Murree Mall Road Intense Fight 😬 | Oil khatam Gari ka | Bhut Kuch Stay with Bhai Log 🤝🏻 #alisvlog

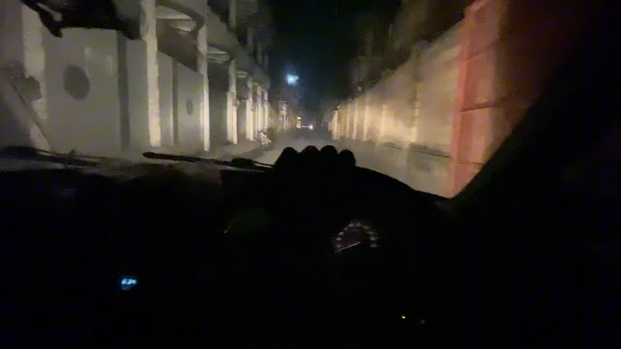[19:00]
अल्हम्दुलिल्लाह हम लोग घर पहुंच चुके हैं सेफली। बस अभी जो ही मैं अभी इंटर हुआ हूं तो आगे माशाल्लाह बिजली नहीं है।
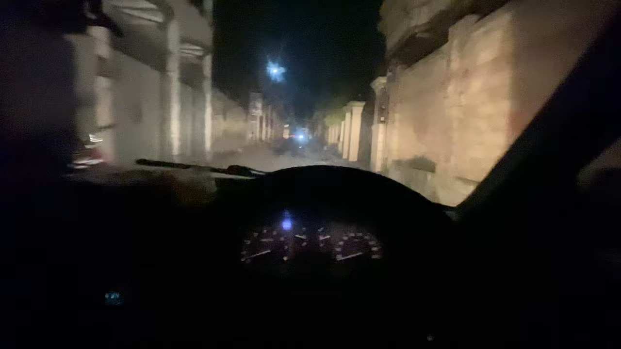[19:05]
2023 में बिजली नहीं थी, गए थे तो बिजली नहीं थी, आए हैं तो बिजली नहीं है।